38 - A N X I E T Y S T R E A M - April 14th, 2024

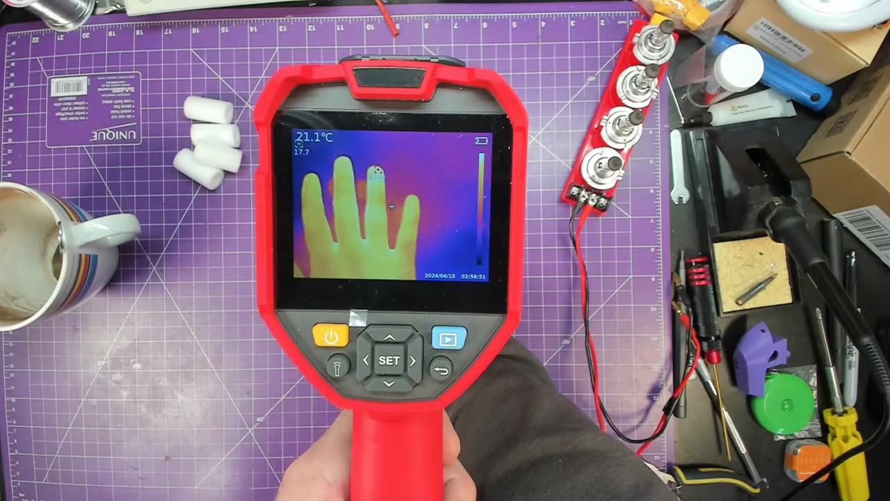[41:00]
On screen: spot 21.1°C
So my middle finger is 34.6 and it's 34.935. So it's like a couple fractions of a degree warmer. And like you take your hand away and there's a thermal signature of my hand.
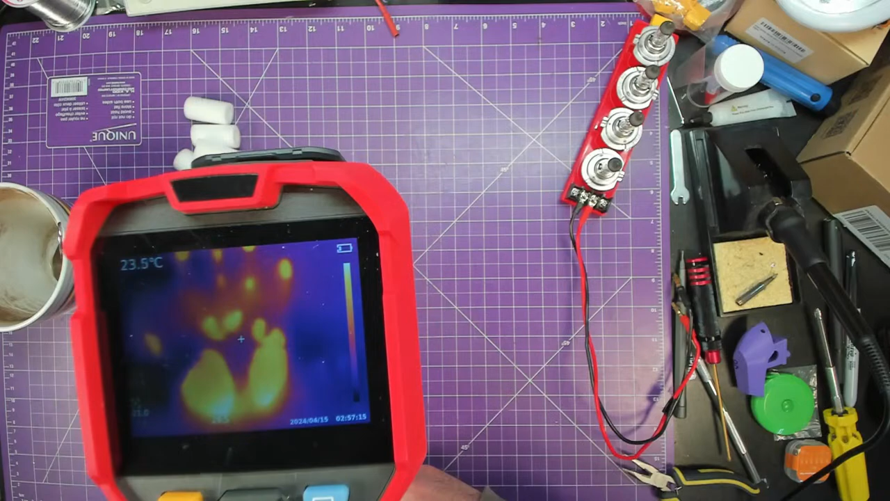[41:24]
On screen: spot 23.5°C
My coffee mug might be a little warmer still. Yeah, you can see a gradient. You can also see the reflection in the spoon. So yeah, and then this thing is probably warm because it was on, and this one is cooler. See the warmth in those banana jacks compared to this one.
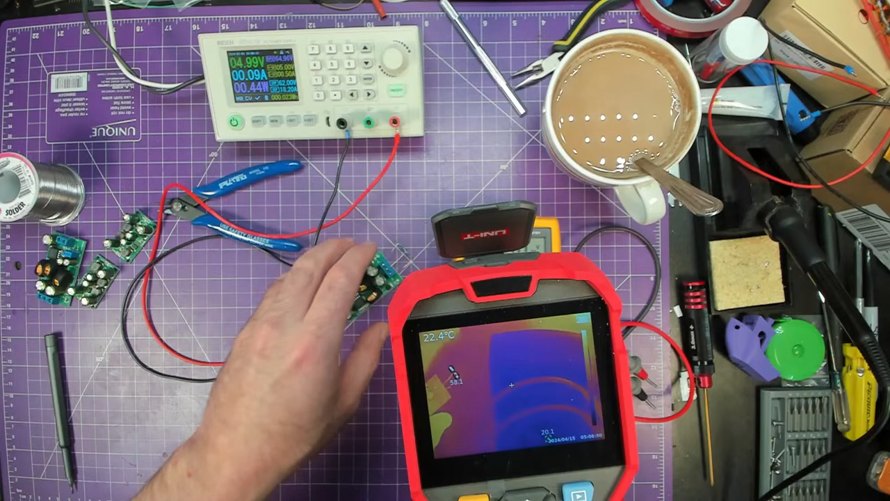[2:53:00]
Okay, but at 10 volts, divide that by 1,000. No, it's 10 milliamps each. Okay, so that makes a little bit more sense. No, it can't be 10 milliamps because we're only drawing, oh, we're drawing 90 milliamps. Yeah, okay. So I think it's 10 milliamps at 10 volts. So yeah, they're at 60C. Yeah, I do want the macro lens.
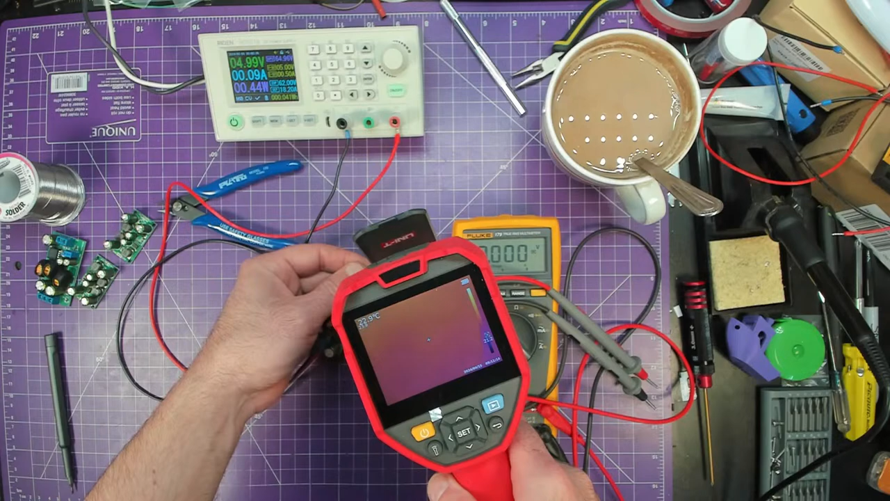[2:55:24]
My hands must be really cold because that 60 degrees C does not feel very warm to me. Look at that. Look at that nice close-up. here. That's a really nice thermal image. Took the photo.
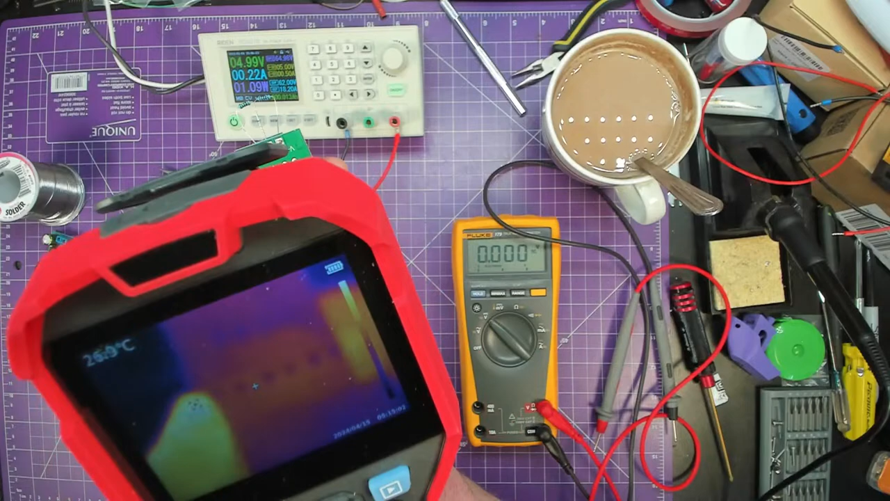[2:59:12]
Let's check the back of the board. I do see heat. I'm gonna see if I can not have the background spoil it there. It's definitely hotter over there.
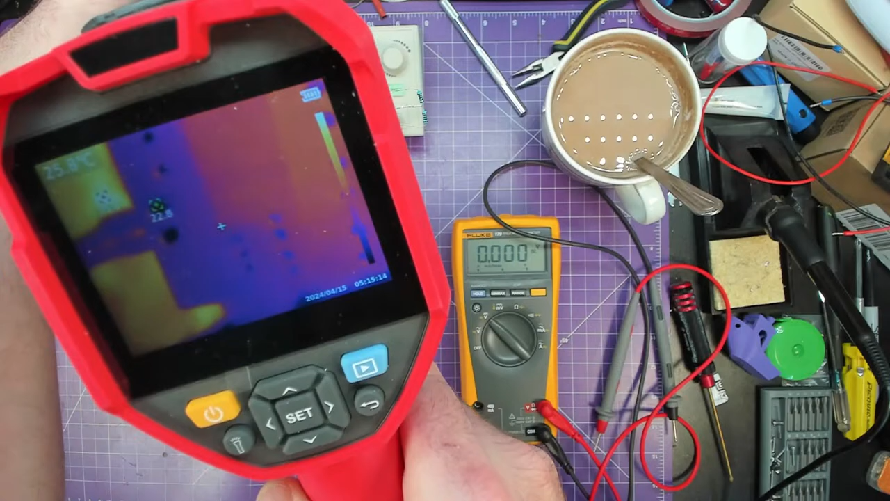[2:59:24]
How hot are those resistors now?
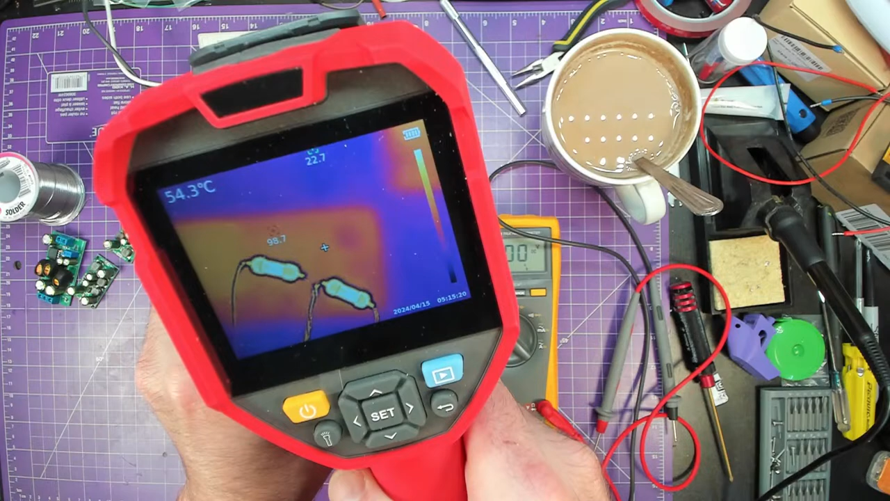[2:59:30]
On screen: spot 54.3°C
101, kind of stabilizing there. I'm not going to touch them. That's like boiling.
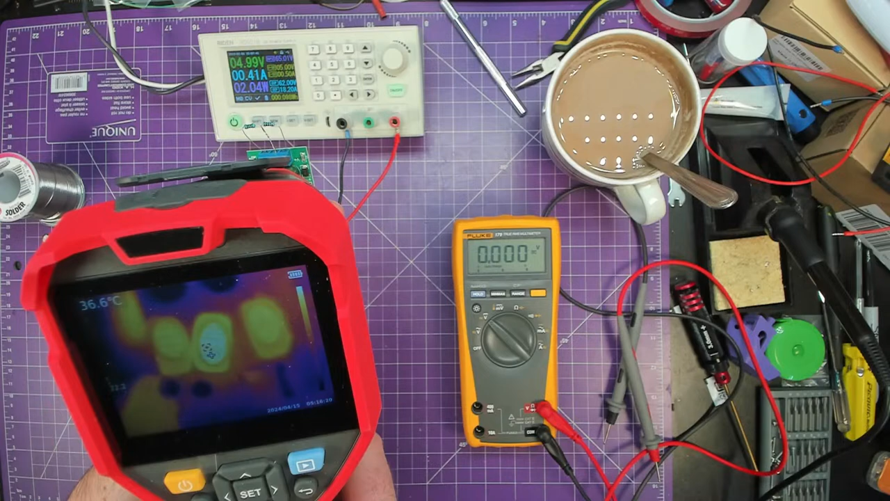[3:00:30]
On screen: spot 36.6°C
The chip is still cool though. 28, despite being like right next to those inductors.
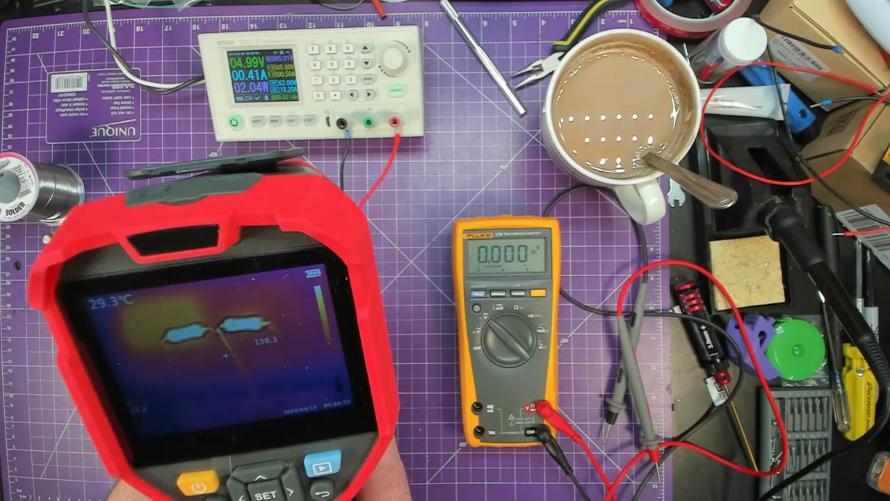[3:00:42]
On screen: spot 29.3°C
160 degrees C. Actually, the resistors are holding up pretty good. I wouldn't touch them though. Yeah, you can see the board's getting warm.
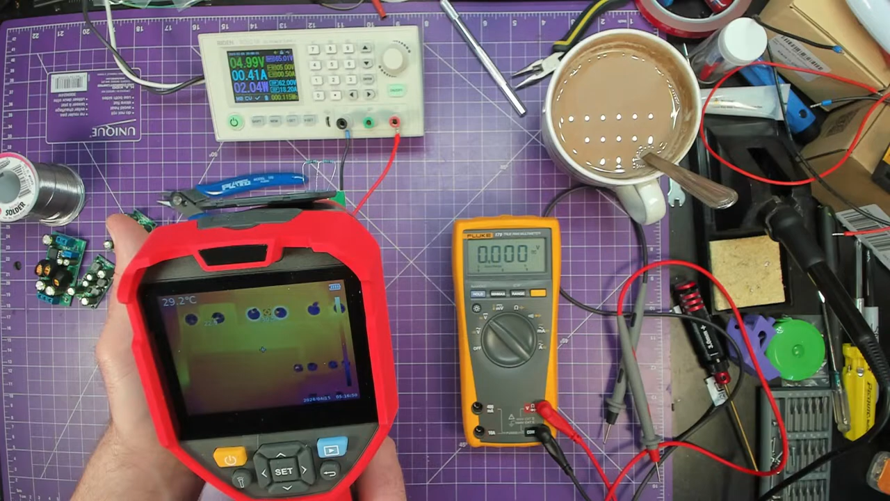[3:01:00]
Pretty cool, you can see the traces. Can definitely feel the heat coming off of them. Yeah, I mean, it's not putting out a lot of power, but it's putting out some. I'm surprised that little diode is not hot. This one here.